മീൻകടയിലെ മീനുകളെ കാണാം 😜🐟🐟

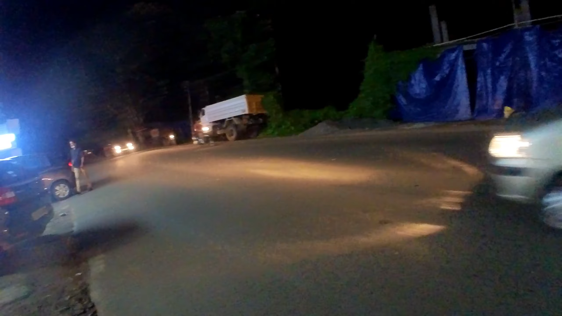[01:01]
വളരെ സൂക്ഷിച്ച് വേണം നമ്മൾ റോഡ് ഭയങ്കര തിരക്കാണ്. ഓഫീസ് ടൈമൊക്കെ കഴിഞ്ഞുകൊണ്ട് എല്ലാവരും പോകുന്ന ടൈം ആയതുകൊണ്ട്
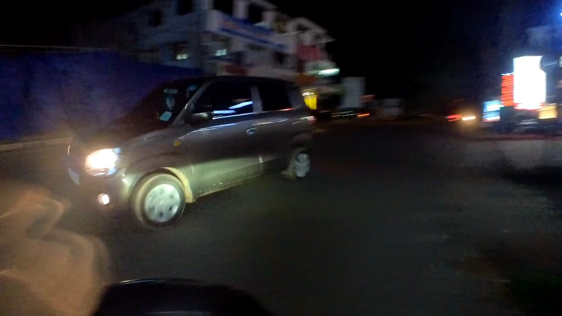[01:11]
റോഡ് ഇച്ചിരി തിരക്കാണ്.
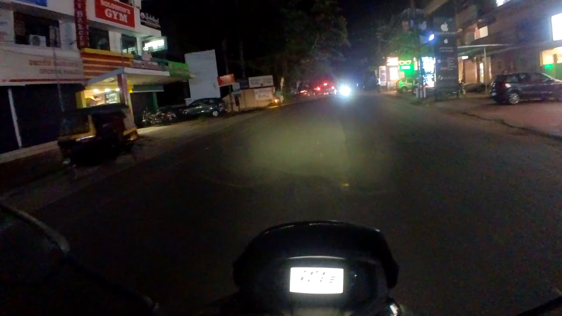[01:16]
ഒരു സൈഡ് ക്ലിയർ, ഈ സൈഡും ക്ലിയർ. നമ്മളപ്പോൾ അങ്ങനെ വണ്ടി എടുത്തിട്ട് പോവുകയാണ്.